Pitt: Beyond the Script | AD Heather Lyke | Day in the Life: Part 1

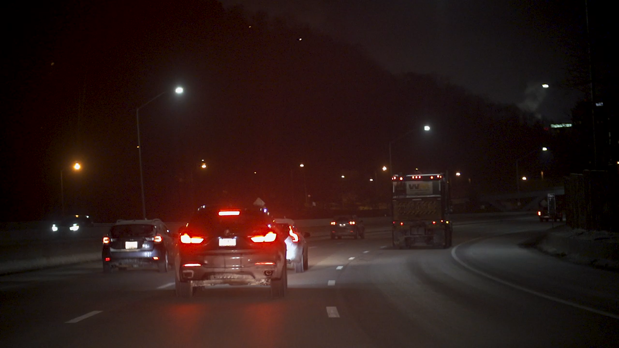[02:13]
Just so you know, if you think it's dark, we're driving by the city right now and it's pretty lit up.